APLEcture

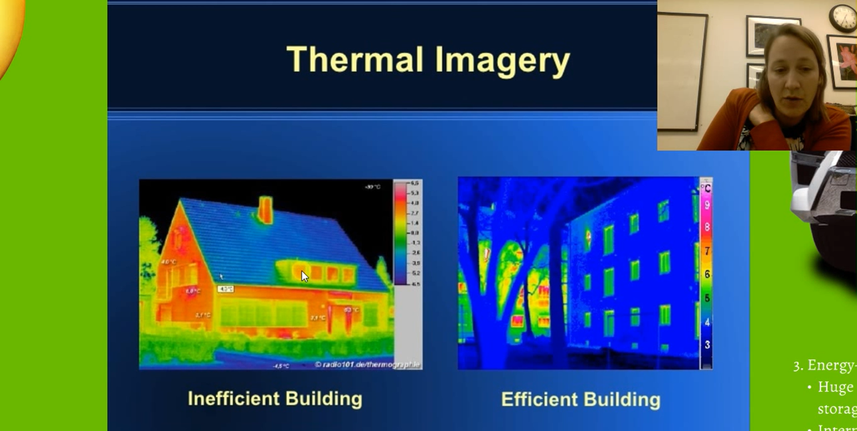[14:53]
Because the heat is being contained on the inside. Here, we're losing heat everywhere where there's a warm location. So, here this building is just not very well insulated and we're just losing a lot of heat to the outside. We've got a lot of insulation in the roof. But everywhere else, pretty much, we're losing heat in this situation. So, improving efficiency of our motor vehicles, improving the efficiency of just a home,